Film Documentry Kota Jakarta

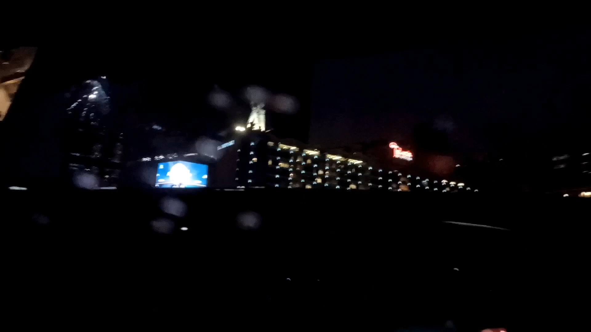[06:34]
Dan selain itu juga dihiasi dengan gendung-gendung yang indah seperti Hotel Indonesia yang sekarang sudah berdua nama menjadi Hotel Gatuliski.